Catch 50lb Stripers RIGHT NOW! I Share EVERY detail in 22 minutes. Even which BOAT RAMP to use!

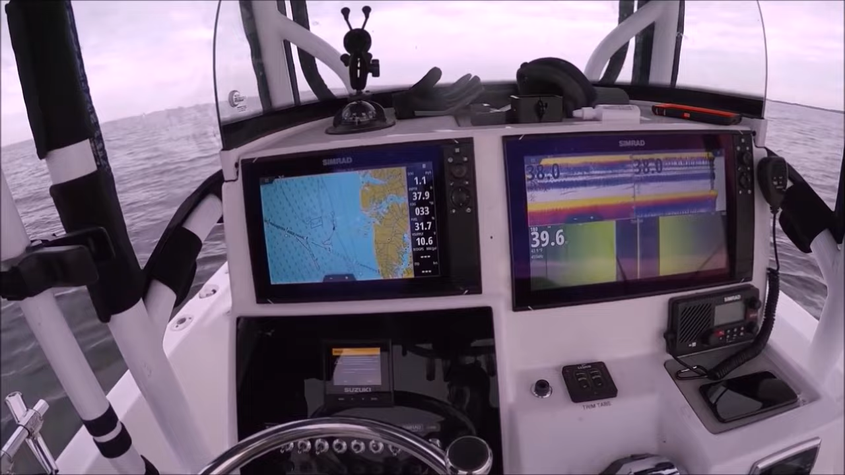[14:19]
Alright, so you can see we're doing 1.1 mile an hour. 1.2, 1.1, 1.3. And the motor guide is only set on three.